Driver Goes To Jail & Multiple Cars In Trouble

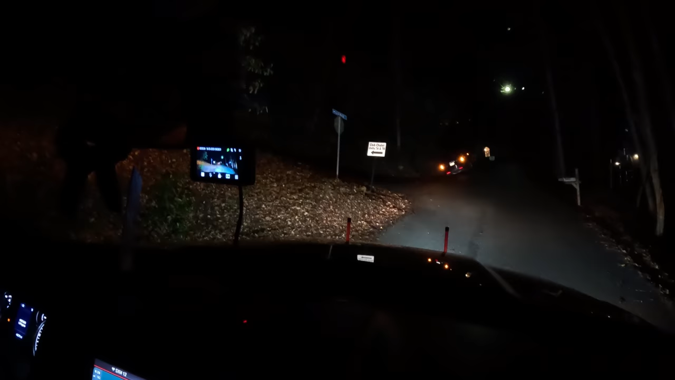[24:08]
I don't like this one, because anytime my front end is this high, it likes to come up even higher. Mm-hmm. Maybe you can get a low pull and just hook the front and just pull it old school white truck way. That'd be cool. That would be cool. Oh, it's so steep. Like, it's like roller coaster takeoff.
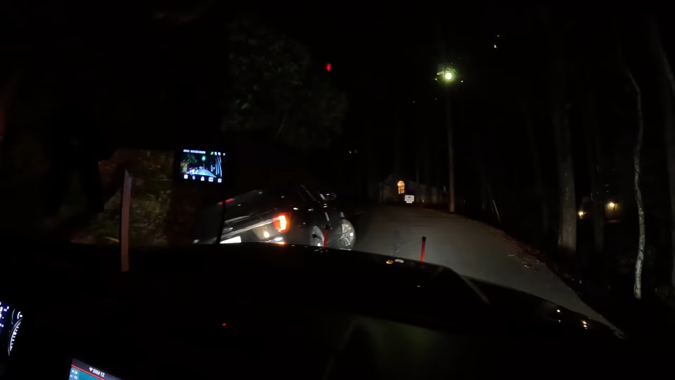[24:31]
There's no way you can keep a tire on the ground. I mean, it's crazy. No guarantee it's just buried.
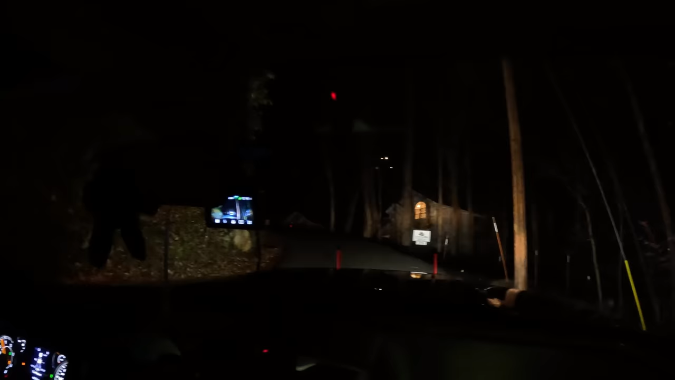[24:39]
I don't even know, man. Yeah, my wheels are almost down the ground. Mm. Sure.